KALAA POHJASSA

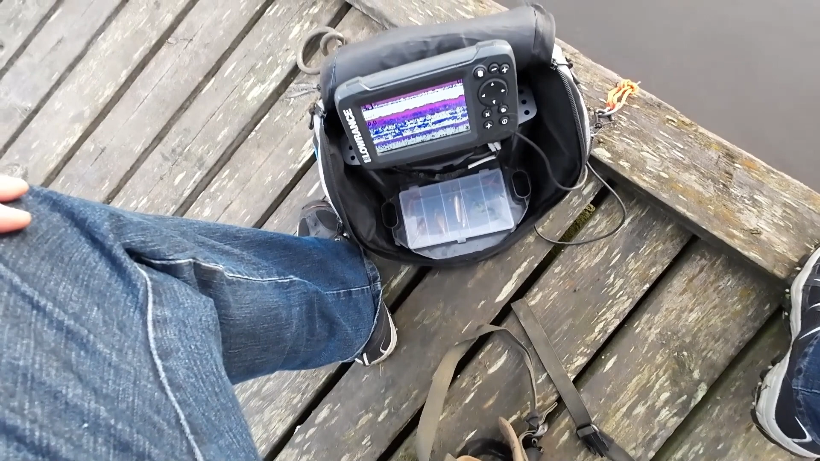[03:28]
En taida saada pilkkiin tuohon kuvaan lainkaan, kun virtaus on niin mahdot. Jaa, saimme vähän. Sieltä! Just piti näyttää teille kauheita!
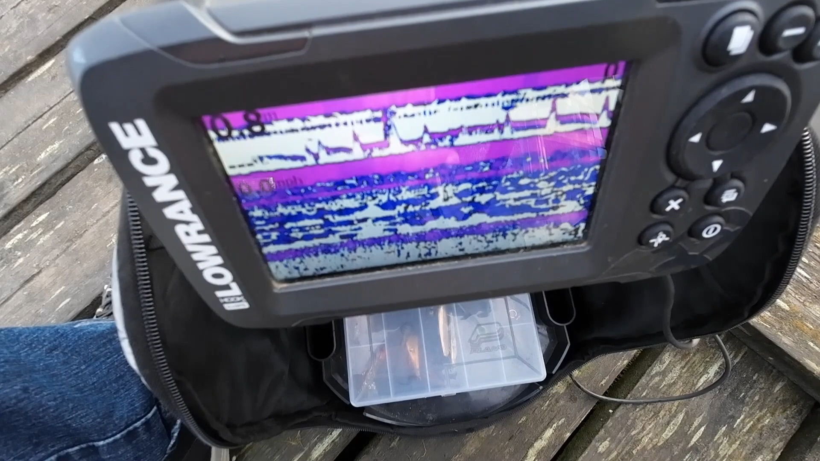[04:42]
Tässä vähän korkeammalle. Oho, kaikukin nousi korkeammalle. Tai mikä tuo? En tiedä näistä. Joku sintti sieltä asui perässä. Pitäis vähän kääntää tota. Se on joku pikalukko ollut.
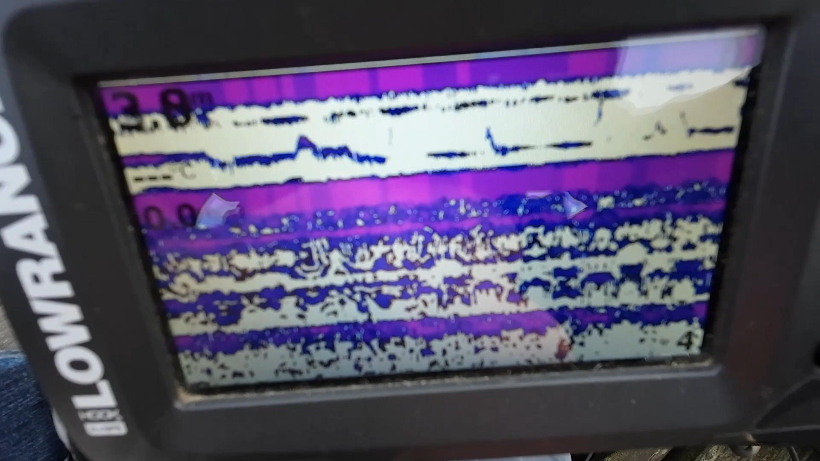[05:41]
rauhoittu vähäksi aikaa. No nyt siellä on taas komia. Komia jössikkä alla.
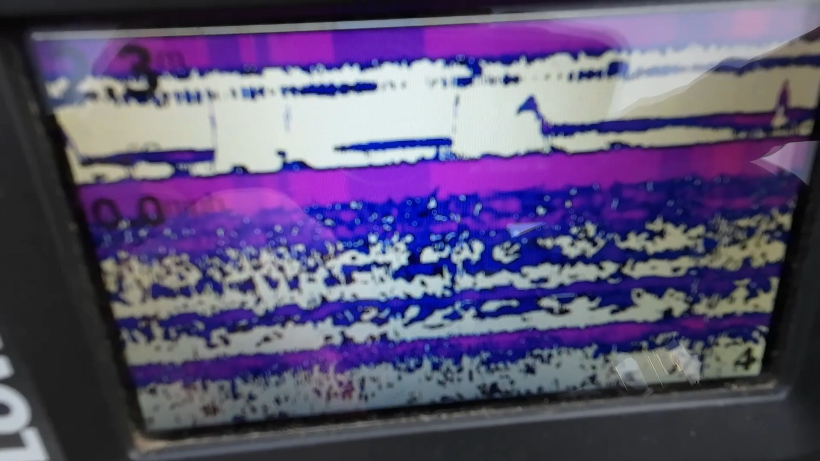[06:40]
Kohdalla on, mutta ei. Ei nakkaa, ei ne aina syö. Mutta kaiku sen tässä näyttää, että kalaa on vaikka kuinka paljon.
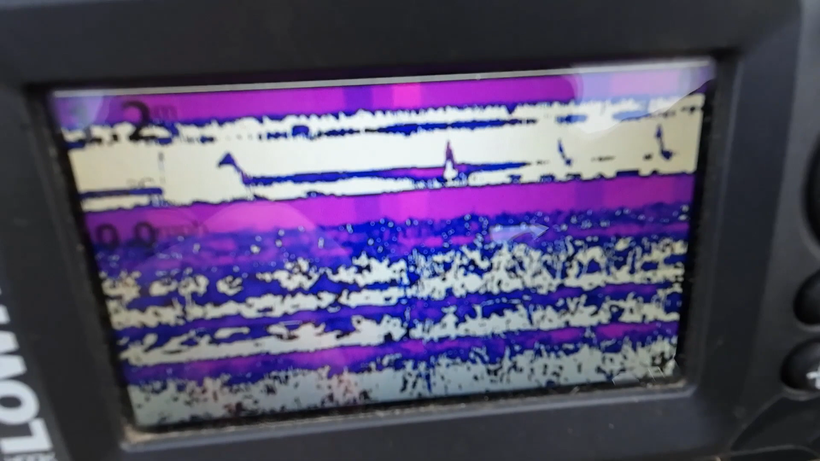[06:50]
Siksi kaiku on hyvä. Nytkin on tilannetta päällä koko ajan. Nyt tuli. Taas kun äijän käy. Herkkyyttäkin voisi vähän pienentää jostakin.